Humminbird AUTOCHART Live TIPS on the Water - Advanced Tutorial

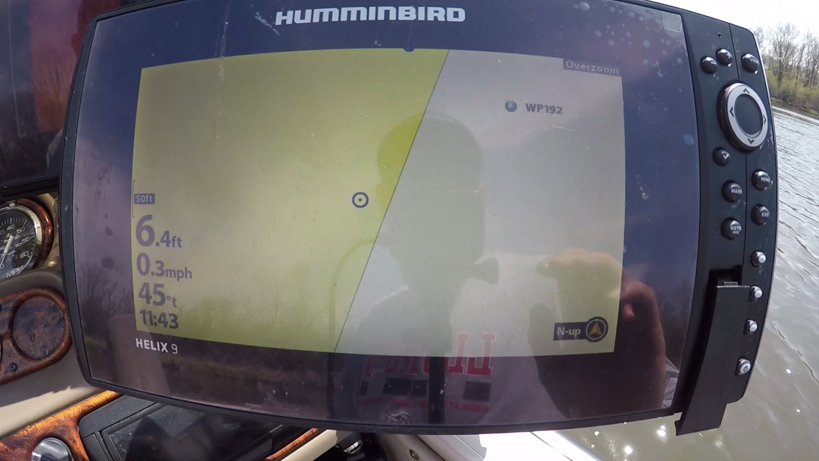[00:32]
On screen: depth 6.4 ft, speed 0.3 mph
now that we're on the body of water do we want to record we have the zero lines card right here for the auto chart live this will record more information than your unit will
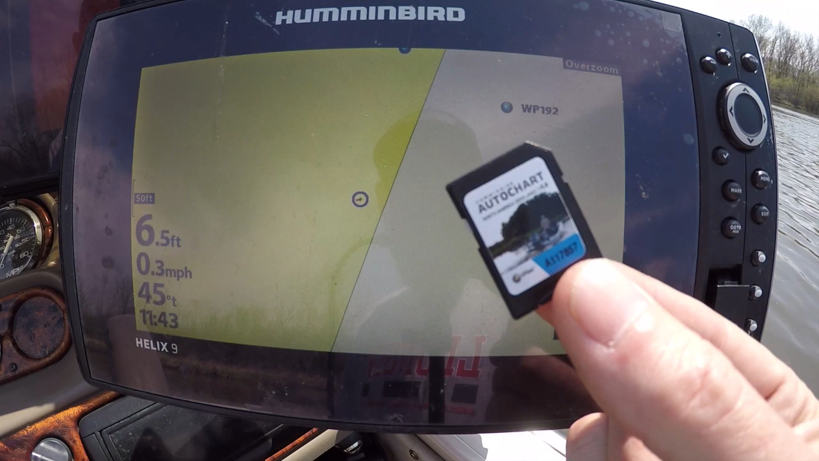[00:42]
On screen: depth 6.5 ft, speed 0.3 mph
the unit itself comes with eight hours of record time and that's plenty to record bodies of water and stuff you want to fish that day if you want more information you're gonna need this zero
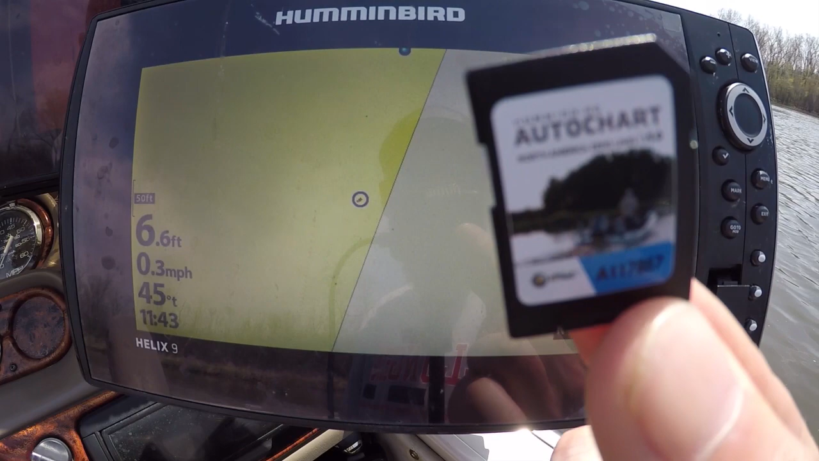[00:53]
On screen: depth 6.6 ft, speed 0.3 mph
lines card right here and we're gonna go ahead and stick that in the unit just like that right there once we have that in the unit actually just gonna
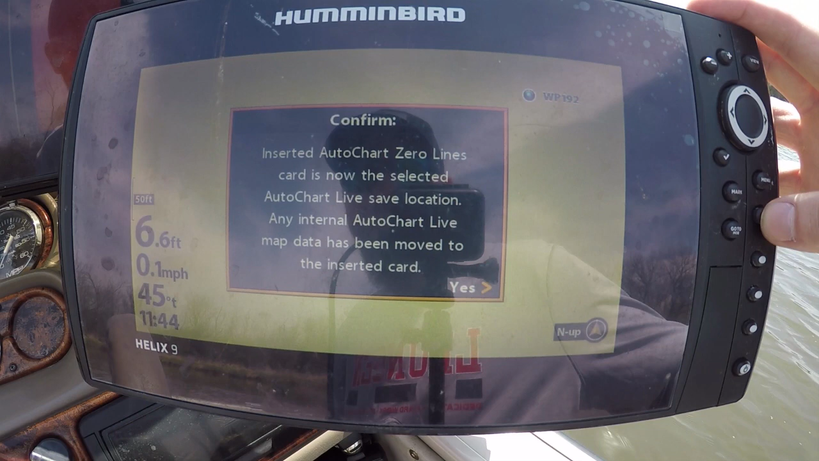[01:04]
On screen: depth 6.6 ft, speed 0.1 mph
exit out of there I don't want to put any previous data on there so all we're gonna do guys to get this auto chart live recorded we want to go to a full screen of GPS
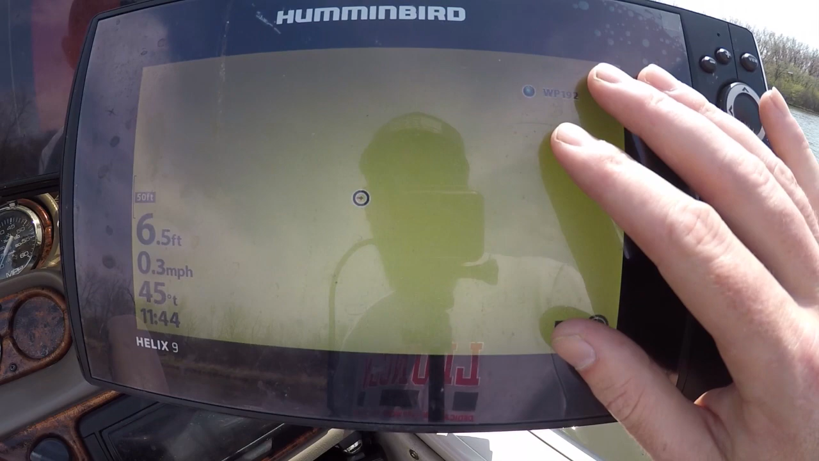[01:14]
On screen: depth 6.5 ft, speed 0.3 mph
and we're gonna hit the menu button once and you're gonna see right here
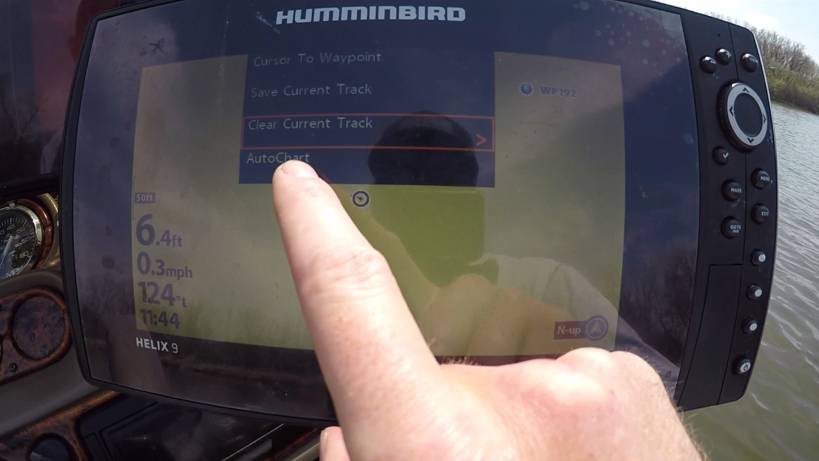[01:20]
On screen: depth 6.4 ft, speed 0.3 mph
auto chart we're gonna scroll down using the keypad to auto chart hit the right arrow over we have right here guys here we go we have a plane flying over let me just let that go by
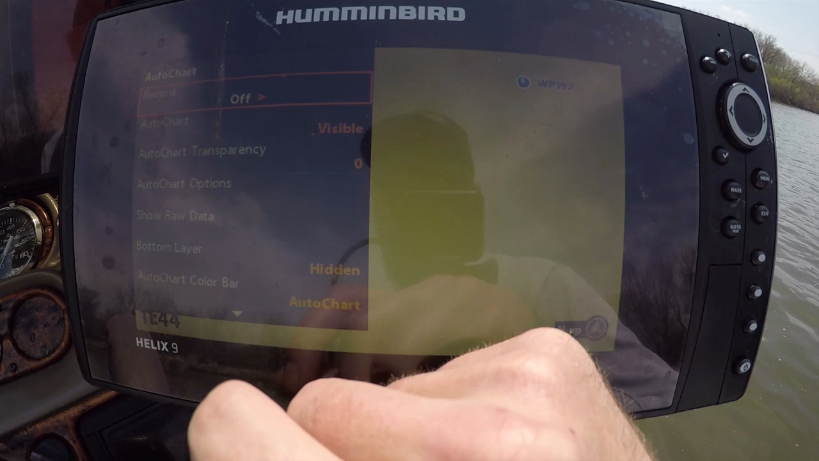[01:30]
big ass jet
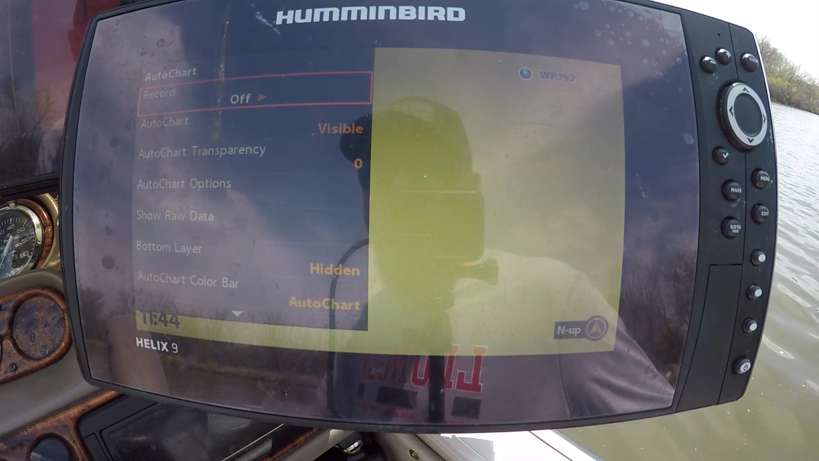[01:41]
all right guys now that that jet interrupted us we're actually got the auto chart record right here we're actually gonna switch this to on right here and you're recording right now
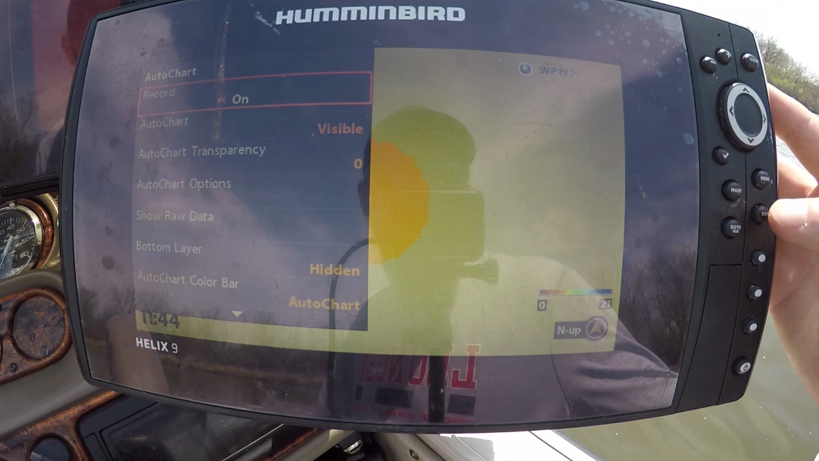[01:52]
guys you could already just exit out of there you could already see the map colors popping up right here and we're gonna go ahead up we're gonna go ahead and
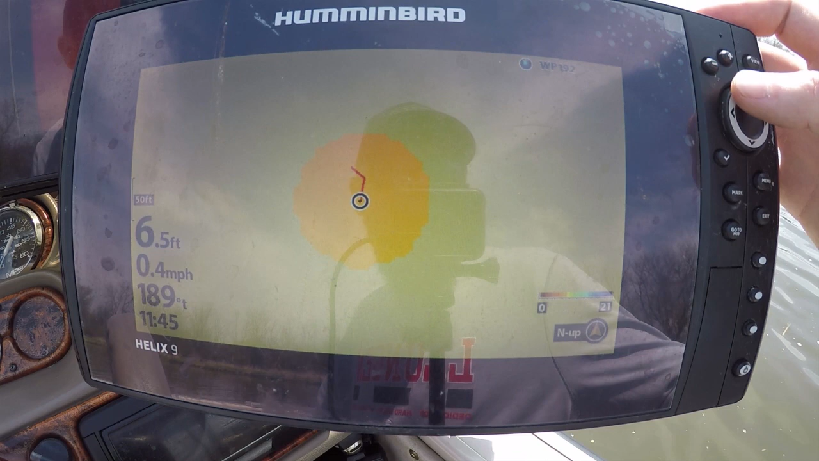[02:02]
On screen: depth 6.5 ft, speed 0.4 mph
zoom out just a little bit zoom out just a little bit
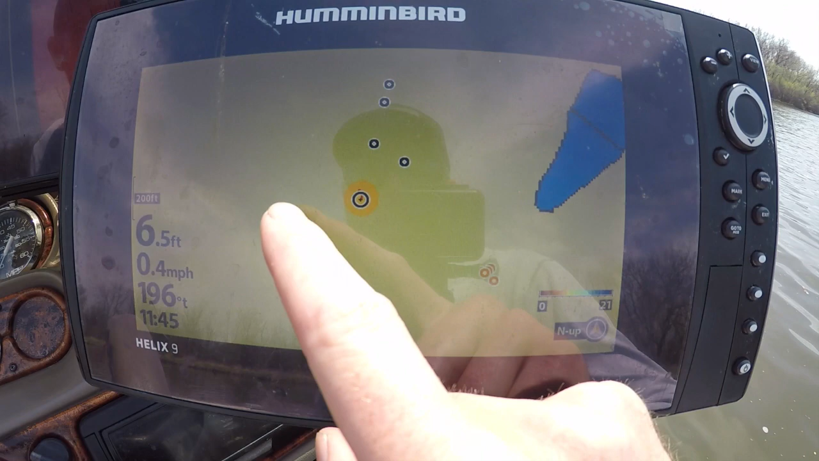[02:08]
On screen: depth 6.5 ft, speed 0.4 mph
and we're gonna start making diagonals up and down this piece of water right here guys I'm
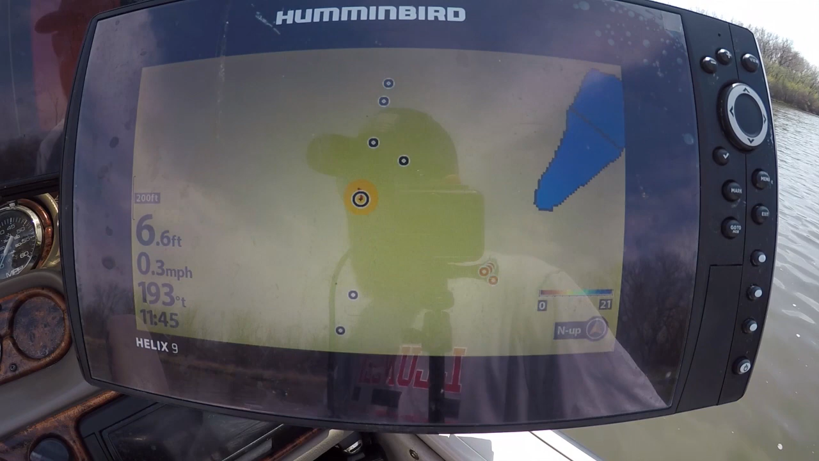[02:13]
On screen: depth 6.6 ft, speed 0.3 mph
gonna get the drone up in the air so you can see what I'm doing overhead and we're gonna get this party started drone is in the air we're gonna go ahead and start making a good grid pattern on
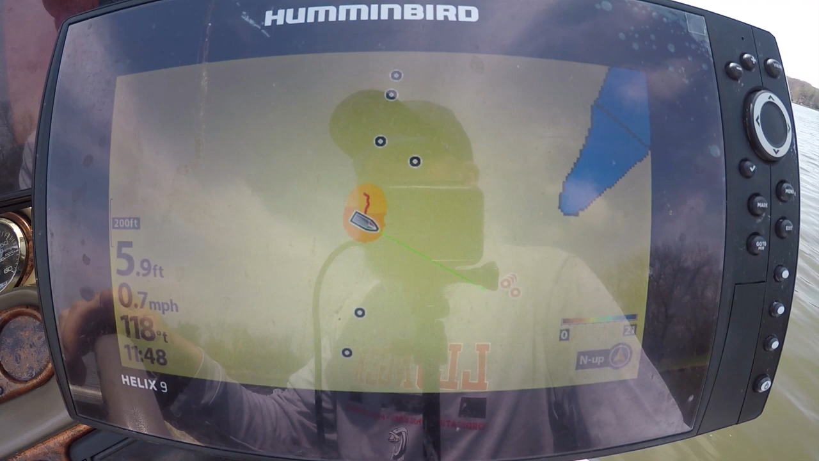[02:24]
On screen: depth 5.9 ft, speed 0.7 mph
this body of water right here and you can do up to about you know four or five miles an hour with it getting pretty accurate so we're gonna go ahead and get started with this right here just like this
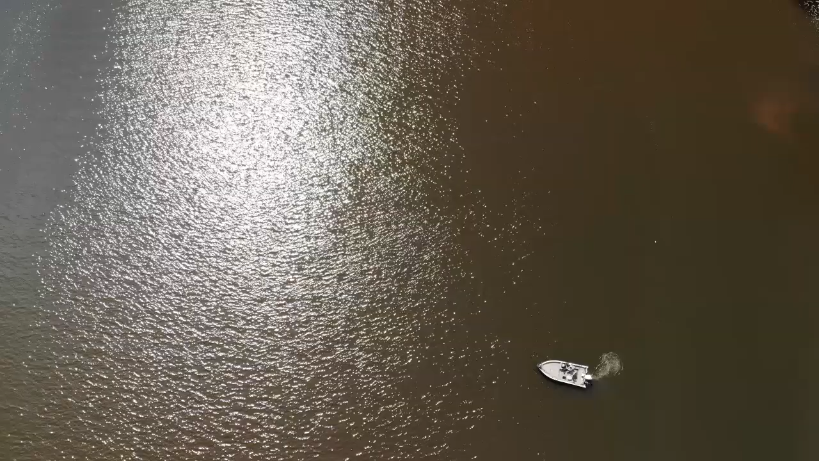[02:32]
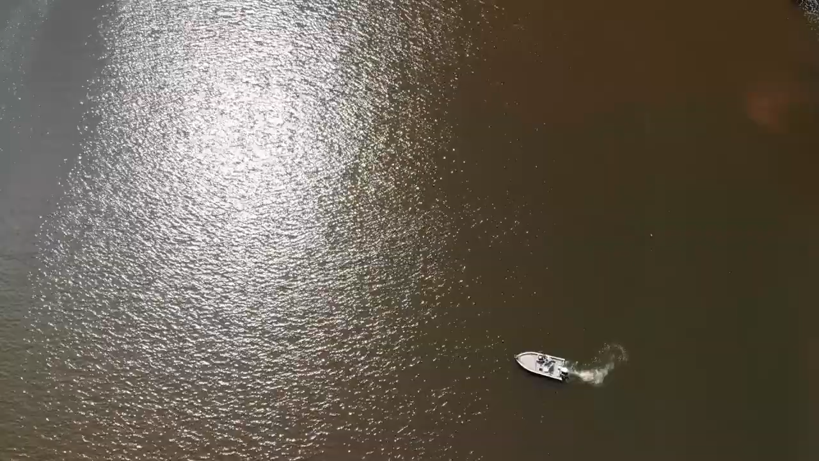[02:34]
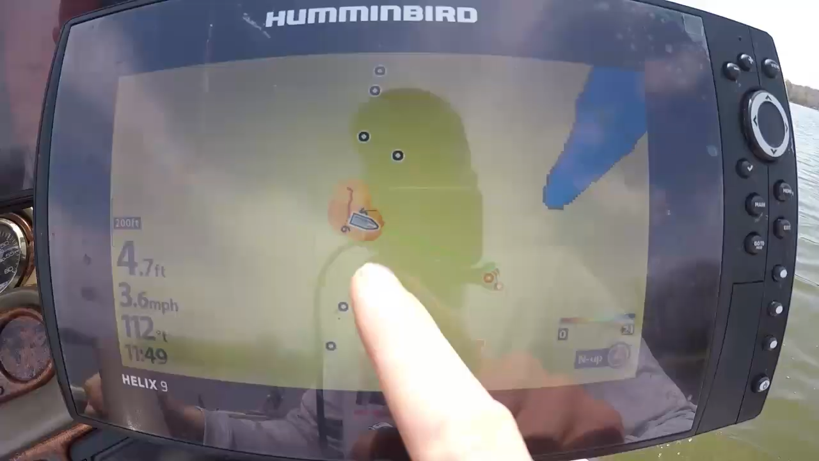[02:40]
On screen: depth 4.7 ft, speed 3.6 mph
and you can see it it's starting to make some contour lines here